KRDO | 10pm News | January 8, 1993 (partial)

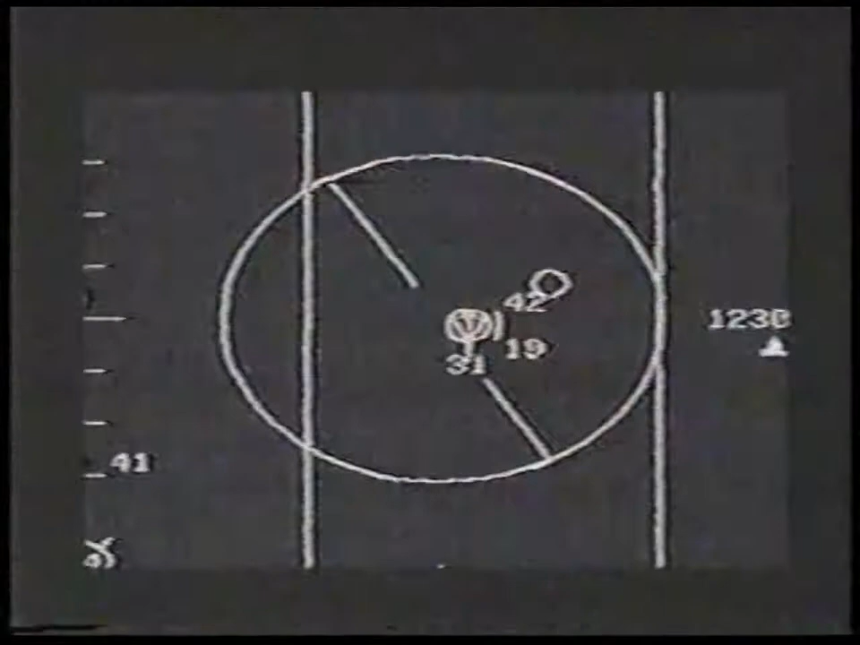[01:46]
Benji 1, lock leader. Leader past the line now.
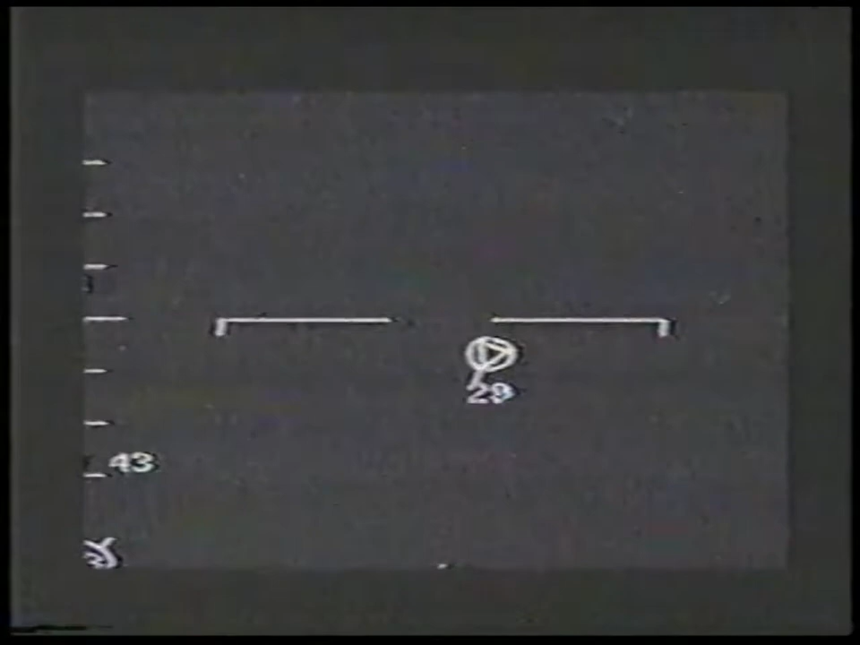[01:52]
18 miles. Angels 2-9. Two F-16 pilots are tracking two Iraqi MiGs with the help of an AWACS radar plane. The Americans, using the call sign Benji 1 and Benji 2,
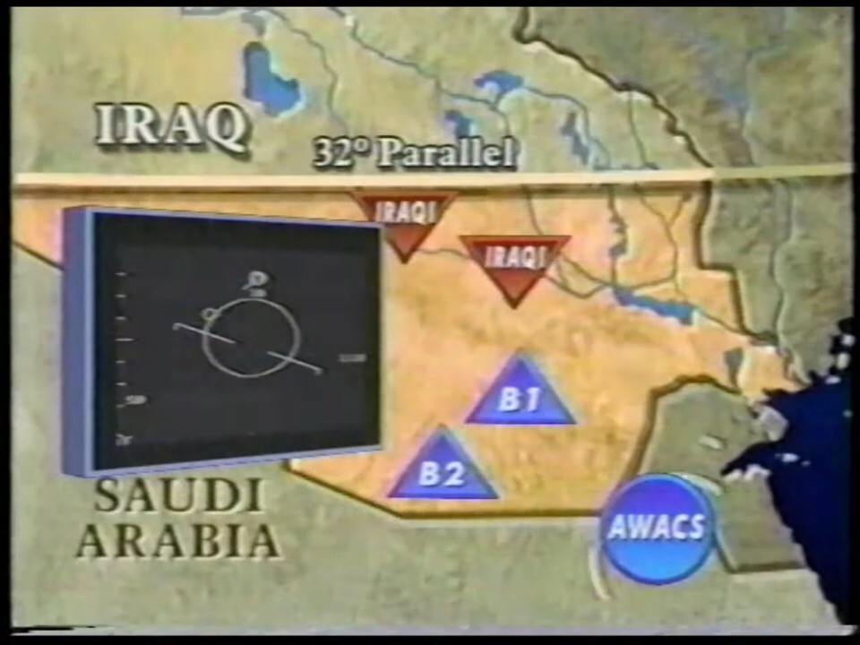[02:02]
report that the MiGs are heading their way, and they have crossed into the no-fly zone. Okay, I show up well south O-line, 14 miles. Two, sweep.
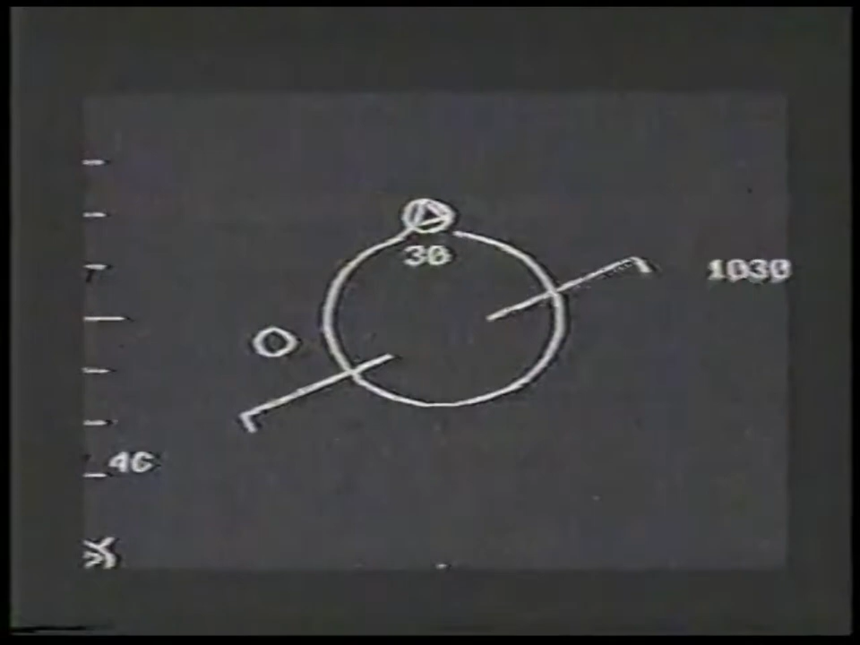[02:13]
Try to get the trailer. The small circle with the triangle is the target. As the MiGs get within eight miles, the F-16s go to afterburners and ask for clearance to fire.
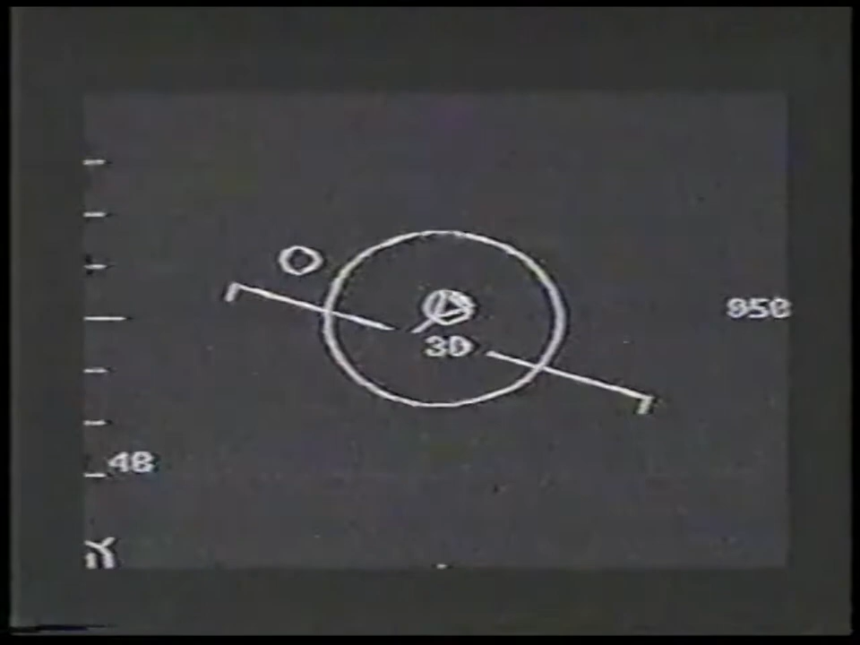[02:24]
Benji safe, looking for clearance to fire. Benji 4-1. Clear kill. Clear kill. When he says Benji Fox, that means he's fired his missile.